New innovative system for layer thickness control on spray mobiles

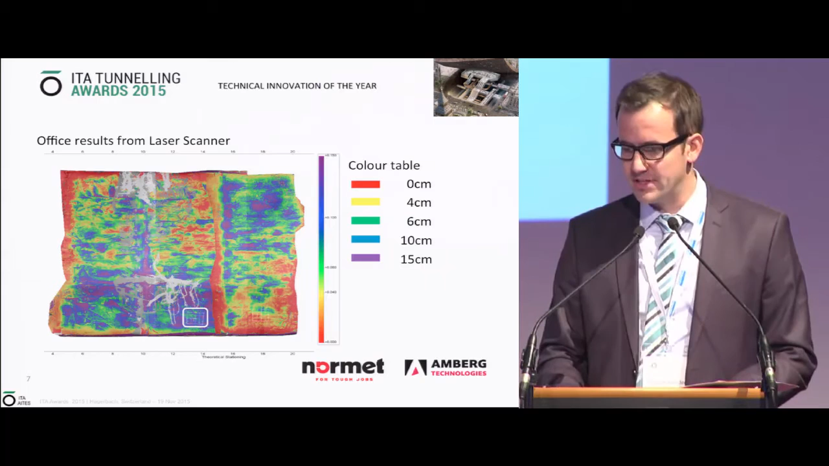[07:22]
And now when we come back, purple means up to 15 centimeters of too much sprayed. It's already quite a lot of shotcrete. And there, there is the potential of the cost saving where this system can have on the site. Good. The main achievement, to summarize my presentation. It's important to have solutions that you can have.